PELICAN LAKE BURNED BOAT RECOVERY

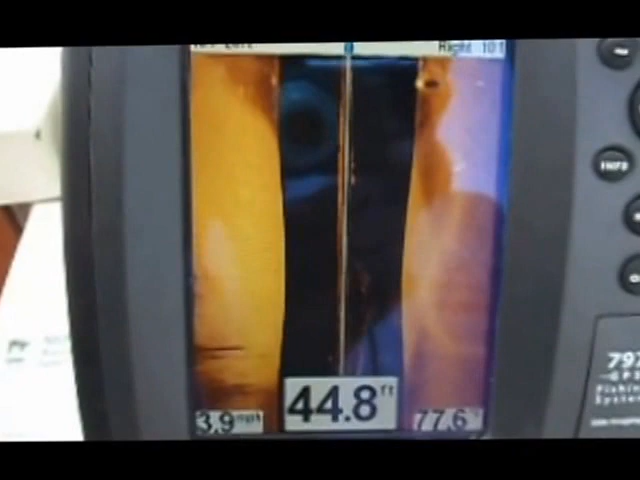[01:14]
On screen: depth 44.8 ft
Here it is, guys. Can't see where this is in there.
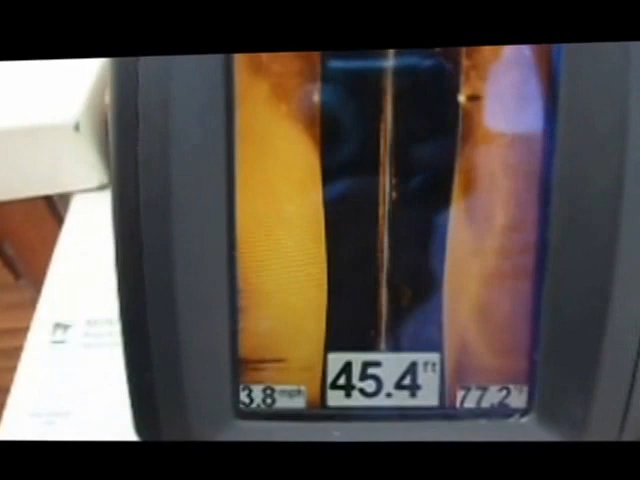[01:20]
On screen: depth 45.4 ft, speed 3.8 mph
I'll lock it here in a second. I'll zoom in. There he is.
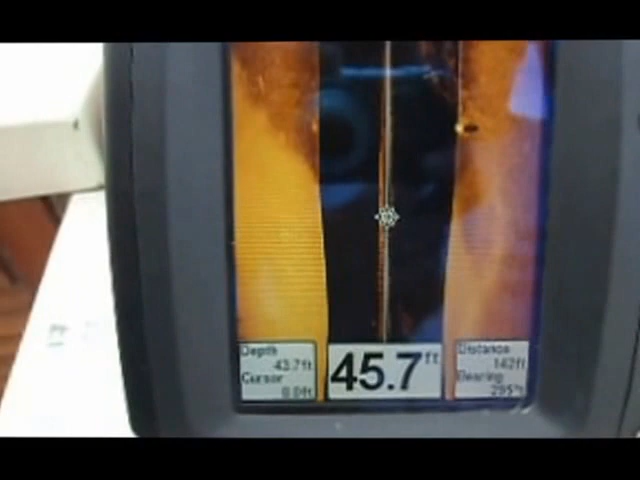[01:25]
See the shadow it's casting?
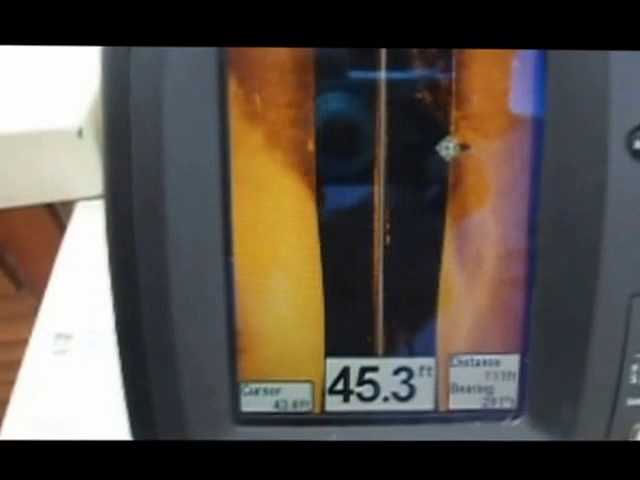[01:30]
On screen: depth 45.3 ft
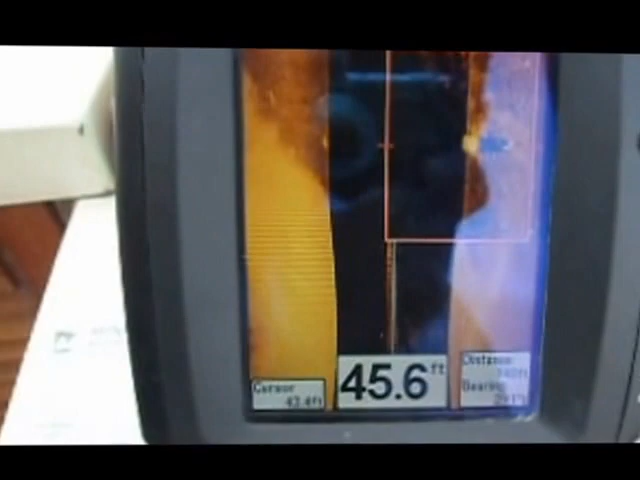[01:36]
On screen: depth 45.6 ft
Get ready to drop anchor here. We're going to have to put a lot of... There it is, guys. There it is. Hey, there it is. Where? Oh, yeah. Is it sitting like this? Yep.
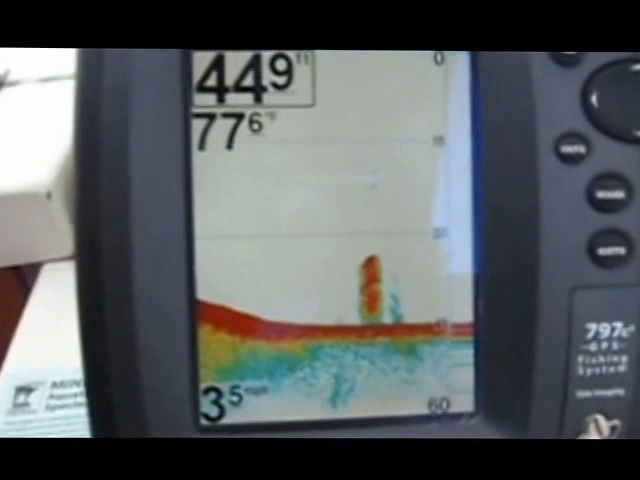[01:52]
That's what I told you. Get a picture of it? Motor down. Oh, he's got video. It's
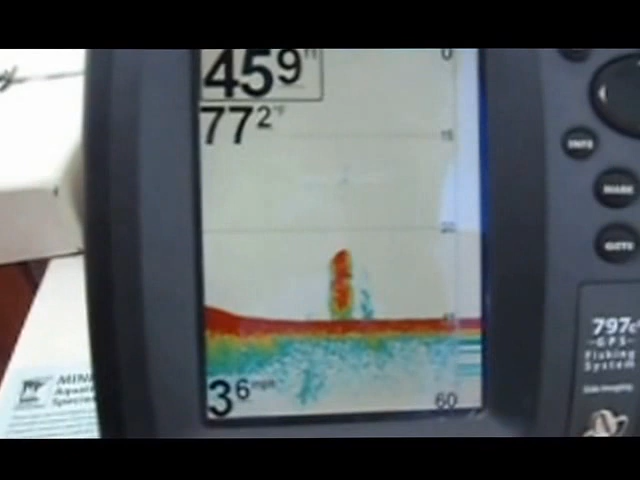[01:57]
On screen: speed 3.6 mph
bottom heavy. So it's in 45 feet to the bottom.
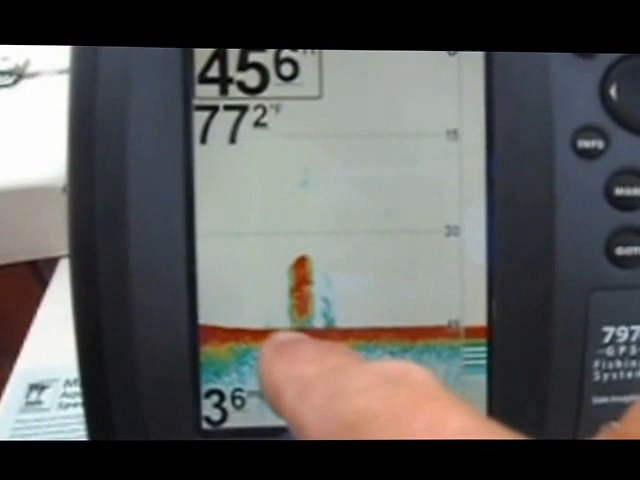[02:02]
She comes up to about 20 or 32 feet, huh? Once that step will